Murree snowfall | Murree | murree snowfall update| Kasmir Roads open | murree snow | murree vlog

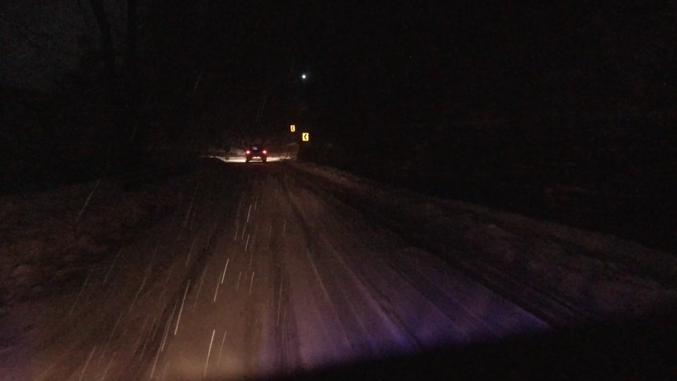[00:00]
اسلام علیکم یار یہ برسانی توفان جو ہے وہ کل رات سے جاری ہے تو ابھی روڈز وغیرہ مری کے جو روڈز وغیرہ ہیں وہ کلیر نہیں ہو سکے ابھی اس ٹائم پہ یہ میں مری کا جو جنرل بسٹینڈ ہے اس کے قریب کی کنڈیشن آپ کے سامنے رکھنا چاہ رہوں آپ کو تو پتہ ہے کہ رستے وغیرہ بھی جو مری کے مہین انٹرنس ہے اس پہ بھی جو ہے وہ کلوز کر دی ہیں وہ رستے وغیرہ پھن کر دی ہیں
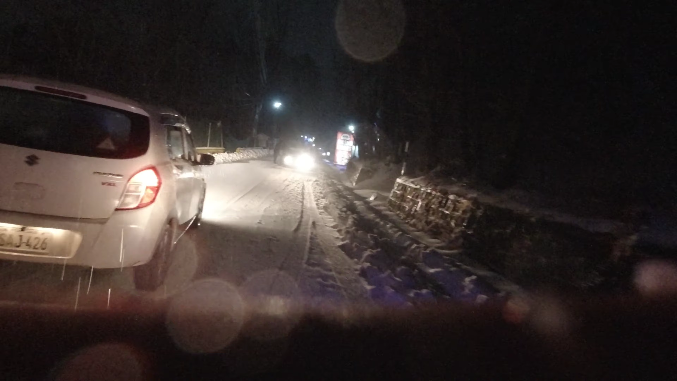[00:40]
جس کی وجہ سے یہ روڈز وغیرہ بن پڑے ہیں یہ دیکھیں یہ گاڑی جو ہے وہ یہاں کے مقامی درائیور وغیرہ اس کو رسکیو کر رہے
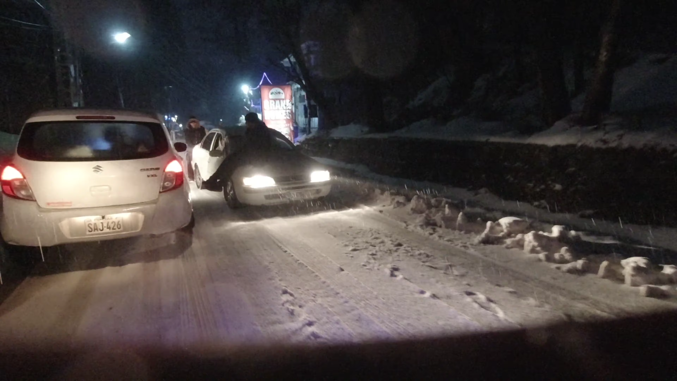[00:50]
ہیں بچارے لوگوں کو اتر کے ہی جو ہے وہ
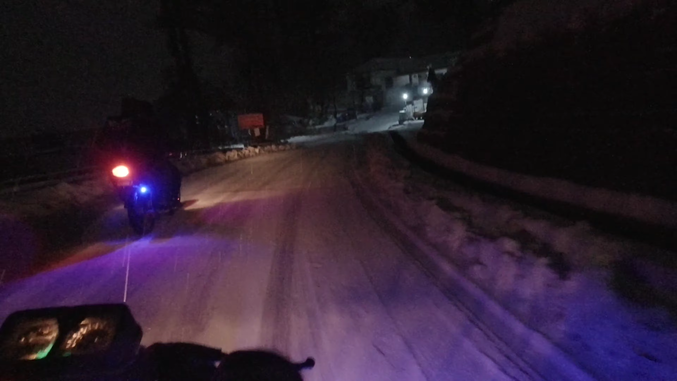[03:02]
راستے لگرہ کلیر ہو جائیں گے اگر صبح سنو رک جاتی ہے تو ٹوریسٹ کو بھی مری آنے کی جائزت جو ہے وہ دے دی جائے گی ٹوریسٹ بھی مری آ رہے ہوں گے تو انشاءاللہ صبح ہر قسم کی اپ ڈیٹس جو ہیں وہ آپ لوگوں کے ساتھ شیئر ہوں گی لیکن پھر بھی میں آپ کو ریکمنٹ کرنا چاہوں گا کہ اپنی گاڑی ہرگز نہ لائیں آگے گلیات سائیڈ پہ موو کرنے کی کوشش نہ کریں بائیک ویرہ ہرگز نہ لائیں مجھے تو یہ میرے بائیوں نے زبردستی بائیک پہ بٹھا لیا مجھے تو ماما نے گھر سے بائیک لانے کی اجازت آپ کو پتہ ہے نہیں دی ہوئی
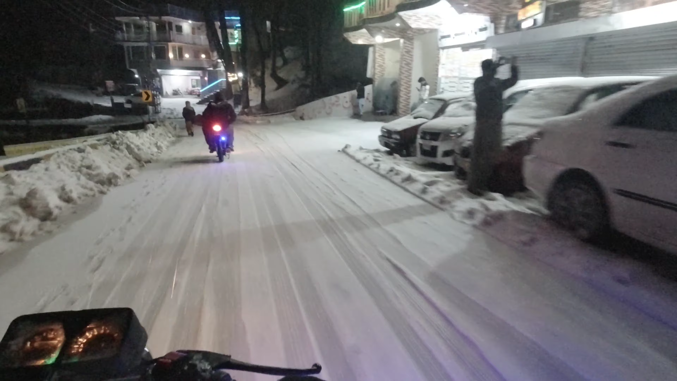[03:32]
میں نے تو بائیک اپنا بھی نہیں لائیا ہوا یہ دیکھیں یہاں پہ فلیٹس ویرہ ایویلیبل ہیں
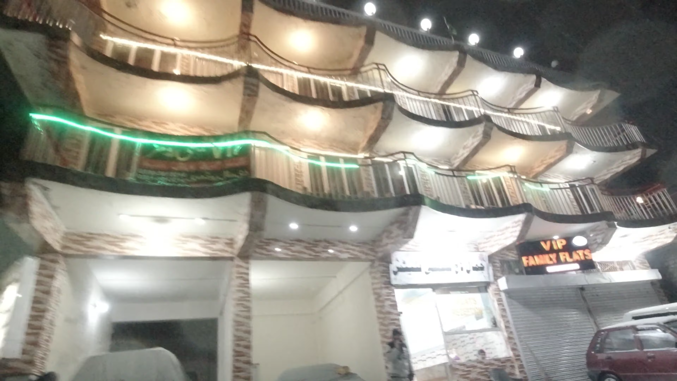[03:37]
یہ سنی بنگ کی قریب ہم لوگ پہنچ چکے
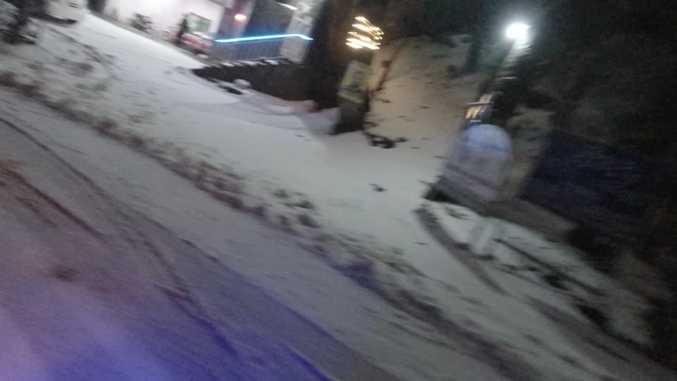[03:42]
ہیں جو کہ مری سے تقریباً دو کلومیٹر دور ہے مری جنرل بسٹینڈ سے
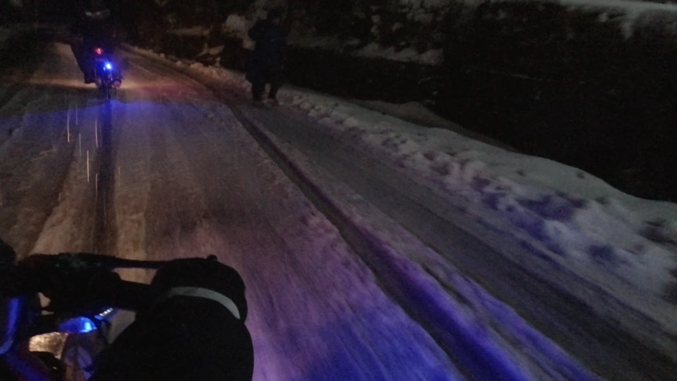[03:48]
سنوہ کافی زیادہ ہمیں دیکھنے کو مل رہی ہے تو روڈز کی کنڈیشنز کافی زیادہ خراب ہیں اگین ریکمینڈ کروں گا بائیک نہ لائیں آگین کیا سیڈ پہ موو کرنے کی کوشش ہرگز نہ کریں یہ روڈز بگرہ انشاءاللہ اللہ سے امید ہے صبح تک جو ہے وہ کھل جائیں گے تو صبح سے ٹورسٹ کو بھی عام لوگوں کو بھی مری آنے کی اجازت جو ہے وہ دے لی جائے گی مین انٹرنس سے مجھے بھی ابھی کوئی اگزیکٹلی پتہ نہیں ہے میرے بھی سننے میں بھی آیا ہے یہ
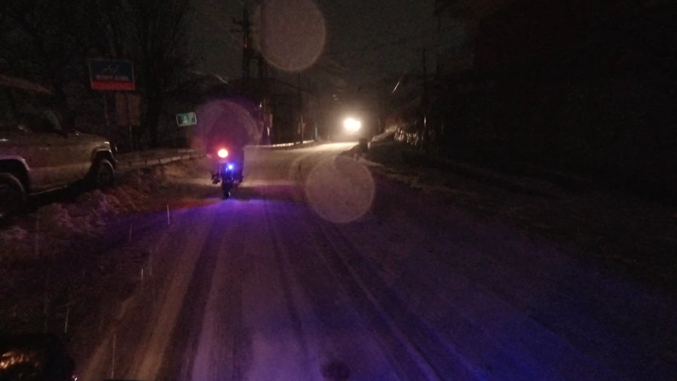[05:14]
زیادہ گٹھی ہو چکی ہے یہ آگے ہیوی مشنری آ رہی ہے جو کہ روڈز کی سلائی کرتی ہوئی آ رہی ہے انشاءاللہ جلدی روڈز کو کلیر کر دیا جائی ہے اور یہ اسمانی بجلی چمک رہی ہے یہ اب روشنی میں دیکھیں کتنی تیزی سے سنو جا رہی ہے
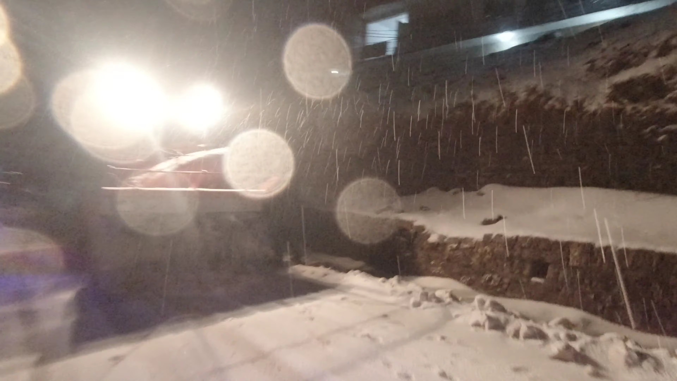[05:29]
دیکھیں مشنری ورکنگ میں ہے انشاءاللہ کچھ دیر میں ایچ اور ایوریٹھنگ جو ہے وہ کلیر ہو جائے گی اللہ کی ذات سے امید ہے اور جلد ہی ٹوریسٹ کو بھی مری
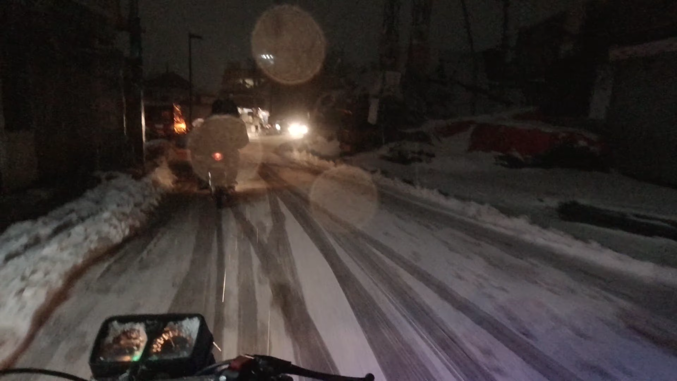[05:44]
آنے کی جو ہے وہ اجازت کے پرمیسن جو ہے وہ دے دی جائے گی یہ بھی مجھے پتہ نہیں ہے کہ ٹوریسٹ کو آنے سے روکا ہے میں نے سنے کچھ لوگوں سے سنے اسی طرح